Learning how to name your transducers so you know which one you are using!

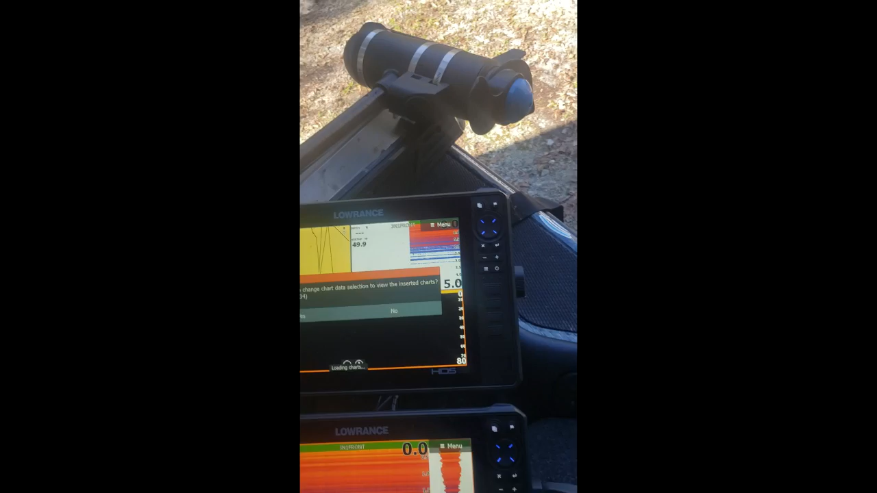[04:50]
talking to each other so this is how I normally run my setup. I run chart.
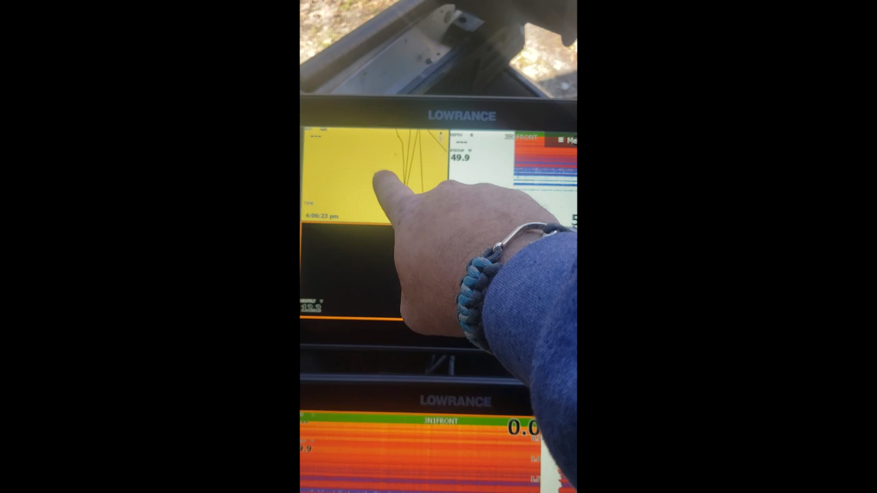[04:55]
I run sonar. I run down imaging.
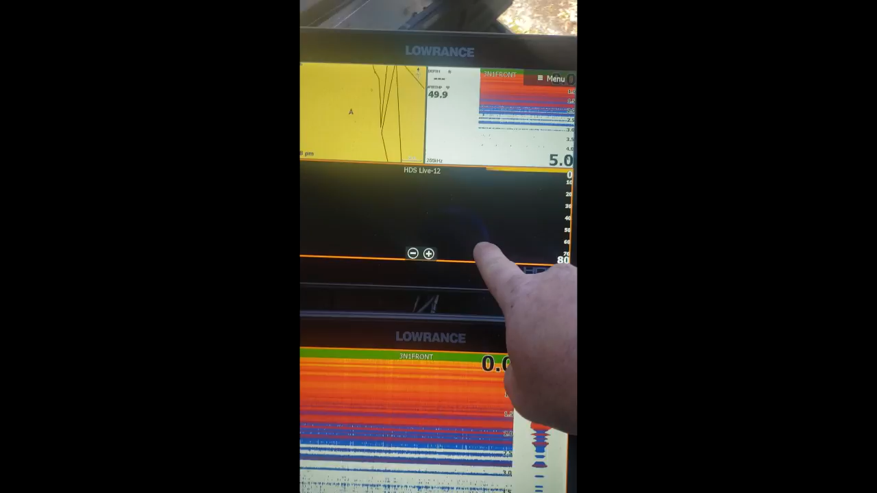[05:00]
On this one I run side imaging.
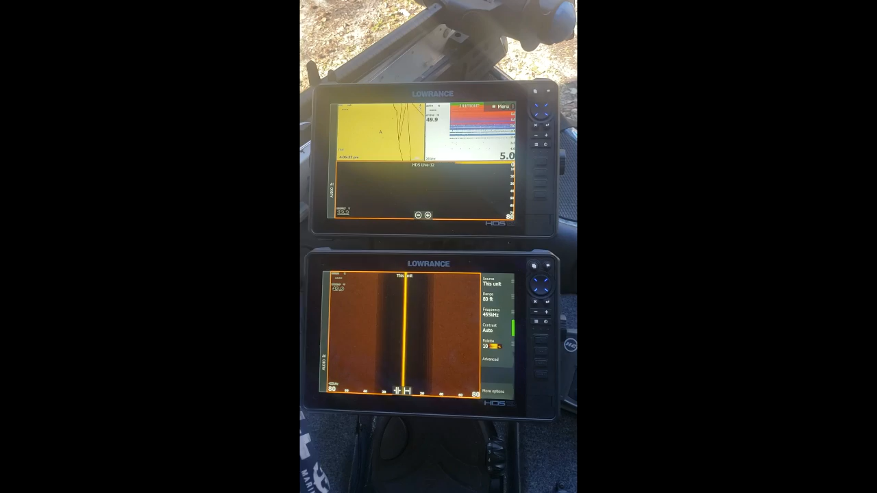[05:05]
So there's my setup. That's how I'm running while I'm fishing.
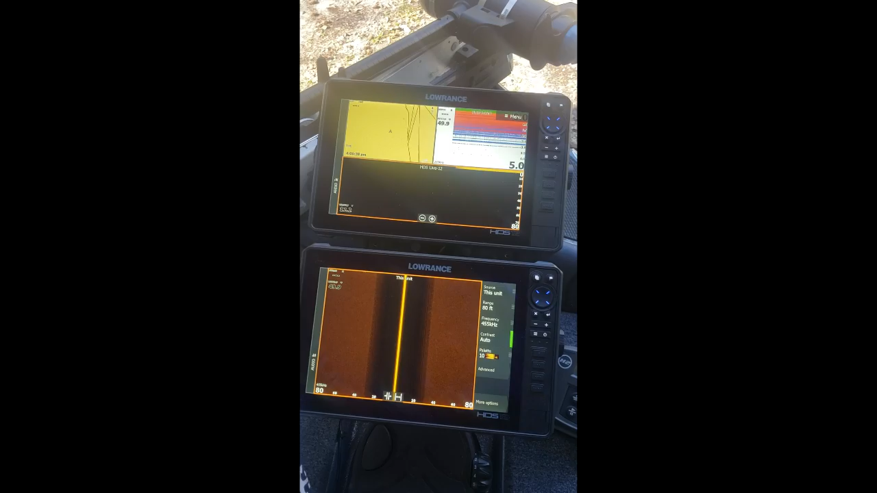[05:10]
That's how I'm using the whole setup.